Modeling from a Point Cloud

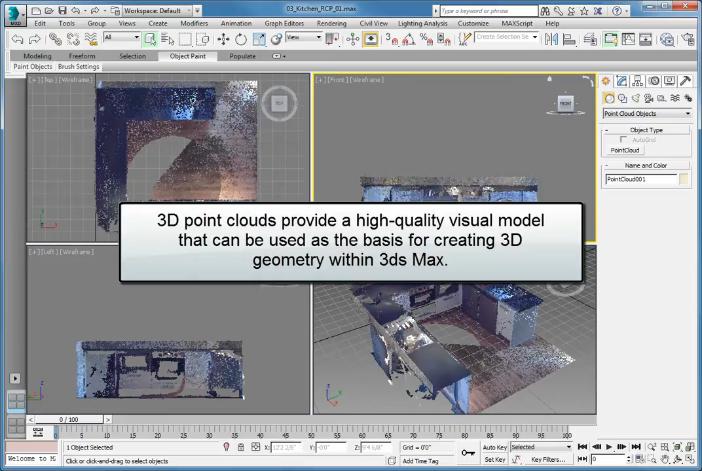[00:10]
3D point clouds provide a high quality visual model that can be used as the basis for creating 3D geometry within 3ds Max. When working with point clouds within 3ds Max, the standard snaps for geometry are augmented by the ability to snap to the points in the point cloud. This lesson is going to utilize the 2.5D snap capabilities to create a spline object that matches the outline of the countertops. The spline can then be used to extrude a 3-dimensional object.
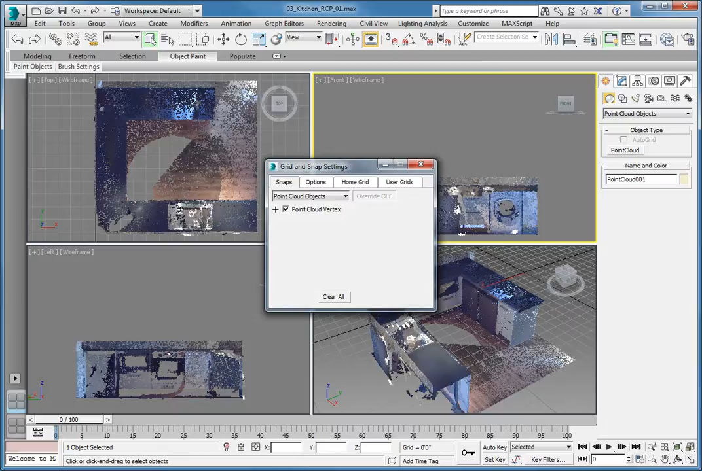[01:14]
Expand the Snap Type drop-down located in the upper left of the Snaps panel and choose Point Cloud Objects. Check Point Cloud Vertex to enable you to snap to the vertices within the point cloud. Close the Grid and Snap Settings dialog. Click and hold the Snap toggle button and choose 2.5 from the flyout. This will draw an object on the world XY plane while allowing you to snap to points that are above the XY plane. Click the Create tab in the command panel. Change to the Shapes option and choose Line from the Object Type rollout. Since the 2.5D snap is enabled, you can begin drawing in either the top viewport or the 3D orthographic view.
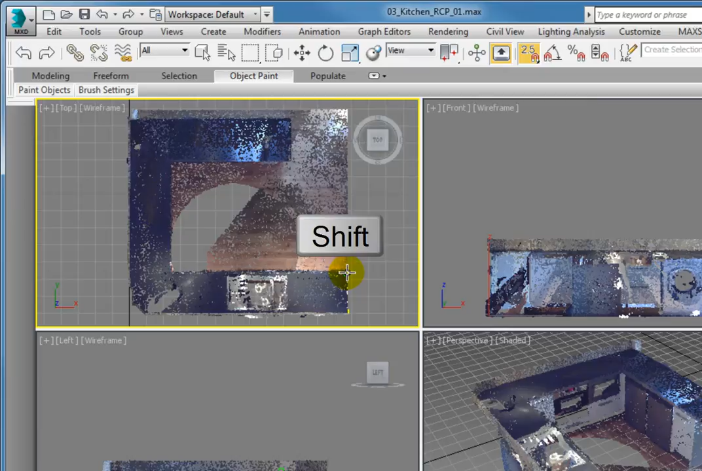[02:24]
just up in the Y a little bit from the original point. In order to maintain straight segments and 90 degree corners, hold the Shift key as you draw the points of the line. Be very careful and pay attention to where the snap point is located on the point cloud object. Click to create the second point and then place the third point at the inside left corner of the counter. If your line snaps to a point that you did not want, simply press the Backspace key once to undo the last point you added. Create the next point at the inside of the upper portion of the counter.
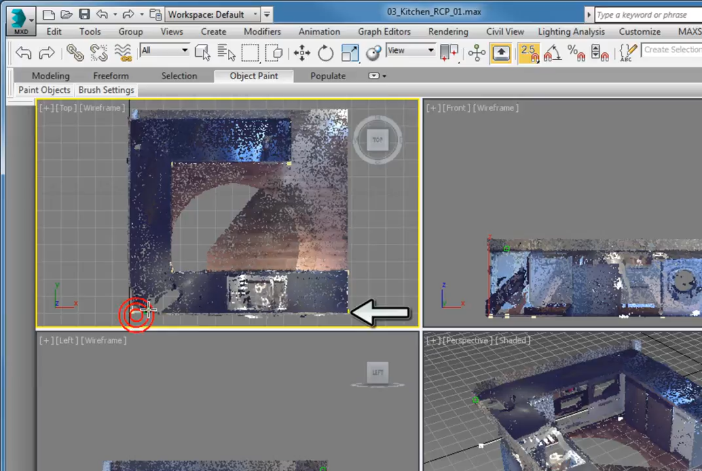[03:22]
Follow the left edge down and create a point towards the lower left. Then another point down to the right of that, completing the back corner of the kitchen. The last point should be right on top of the first point that you created.
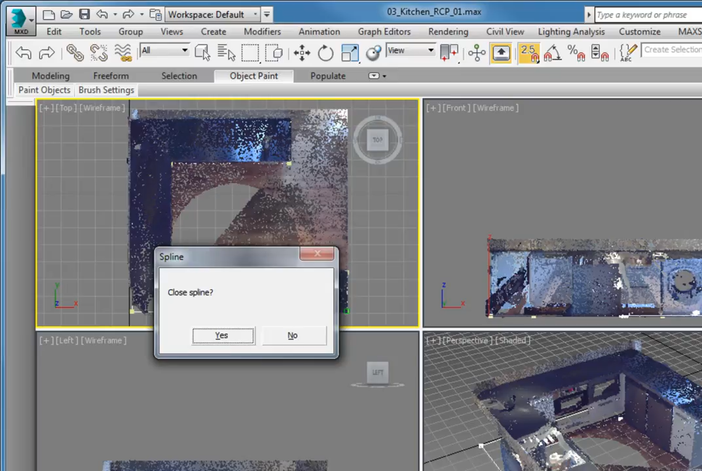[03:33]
3ds Max prompts you to close the spline. Click Yes. This creates a simple outline of the countertops. Change to the Modify panel. From the Modifier stack, add an extrude modifier to the line. In the parameters rollout for the extrude modifier, set the amount to 2 feet 11 inches.
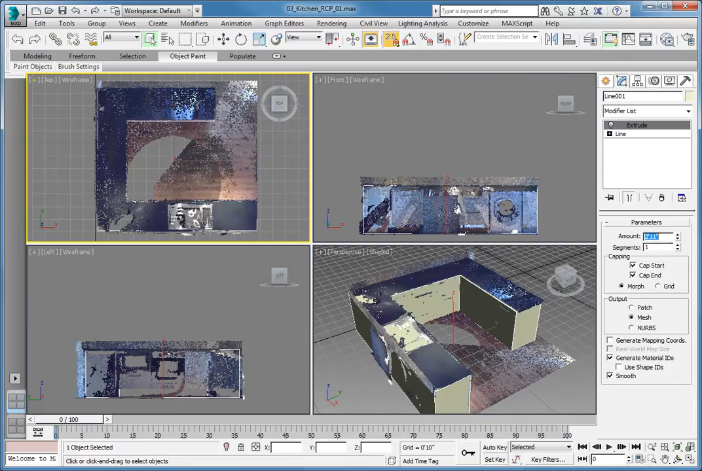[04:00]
You can see that while it's not perfect, the extruded shape gives you a starting point for modeling the remaining cabinets and countertops. By using the point cloud and snapping to the point cloud vertices,
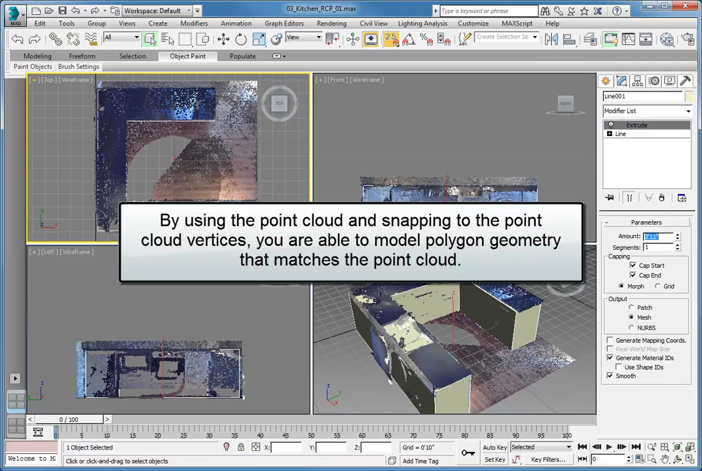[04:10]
you are able to model polygon geometry that matches the point cloud.